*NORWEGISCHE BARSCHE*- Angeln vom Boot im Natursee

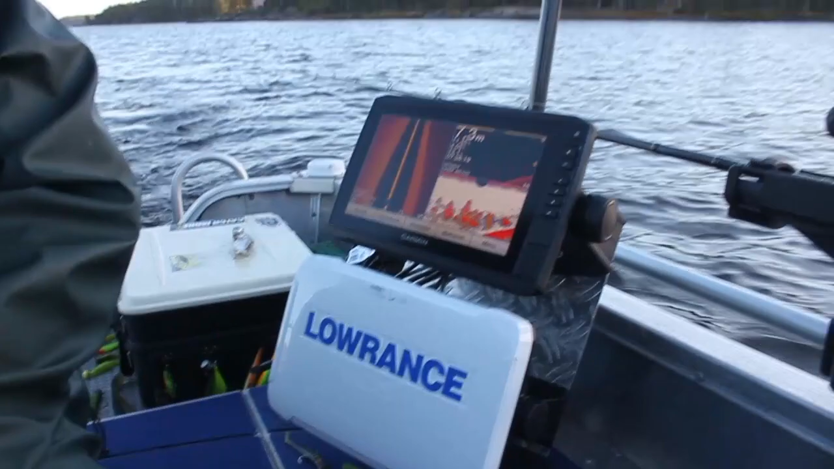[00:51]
Ja, und ihr seht die angekündigten Futterfische zahlreich auf 6,7 Meter. Die Kante geht jetzt hoch. Und wahrscheinlich wird es jetzt gleich aufhören, weil die wirklich nur zwischen so 6 und 8 Metern stehen. Da zack, wie angekündigt, da ist nichts mehr. Genau, wir ankern jetzt so auf 5, 6 Metern, beziehungsweise 5 Metern und werfen dann in diese 8 Meter Bereiche und zuppeln da die Raubfische raus.